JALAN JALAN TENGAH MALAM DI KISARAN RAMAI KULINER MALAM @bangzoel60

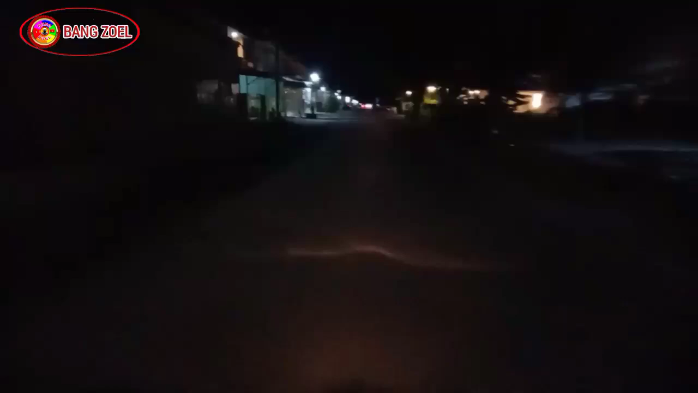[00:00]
Hai Assalamualaikum warahmatullahi wabarakatuh masih bersama dengan Bang Jol channel Motocop perjalanan bicara oke selanjutnya semua malam ini Bang Jol ini aja jalan malam hari ini sekarang ini tengah malamnya untuk anginnya keceng banget ya teman-teman ya situasi malam ini agak sepi banget ya teman-teman ya
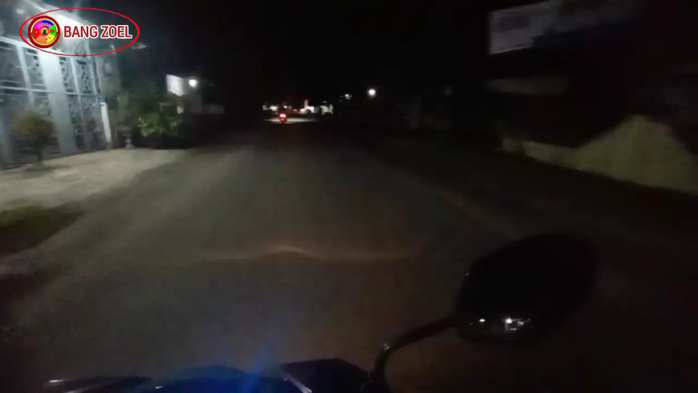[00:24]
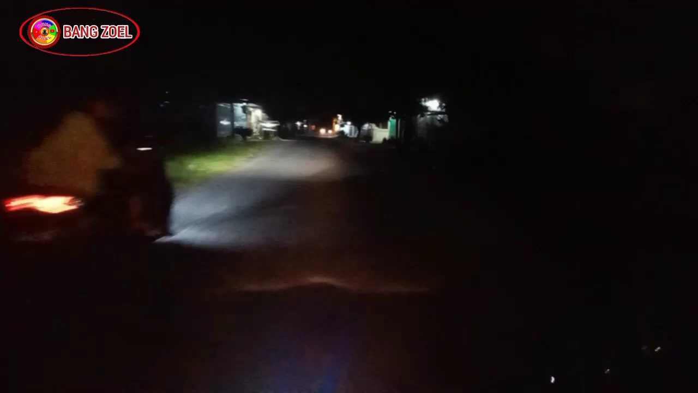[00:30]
konceng angin ya itu aktivitas
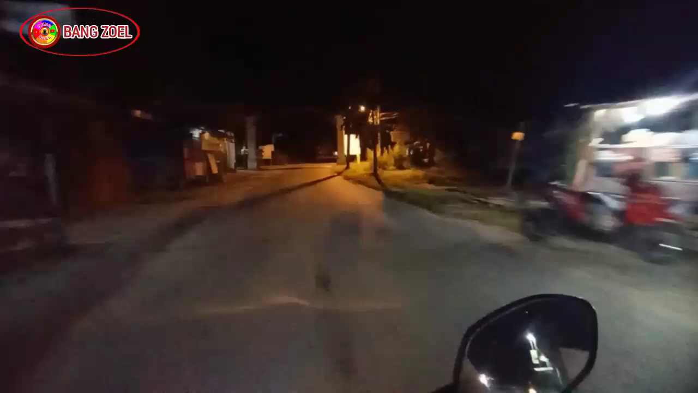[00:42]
masyarakat ini di jalan ini agak sepi banget ya kita belok ke kanan sepi banget ya karena tengah malam ya teman-temannya lihat suasana tergini di tengah malam ya di seputaran pinggiran kota sebelah kota kisarnya anginnya keceng kali ya ini ya
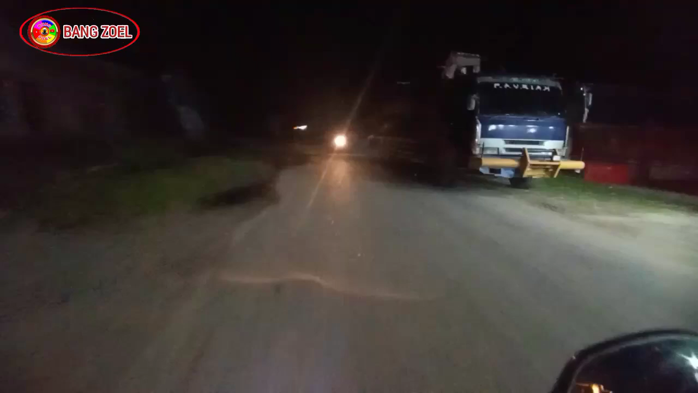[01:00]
golap lah ini kan anginnya konceng kali nih ayah
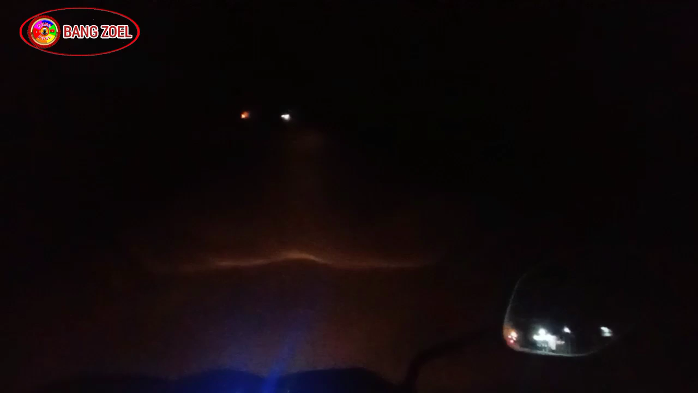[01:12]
bakar sampah ini ya jadi malam ini cukup kenceng anginnya ini suasana tengah malamnya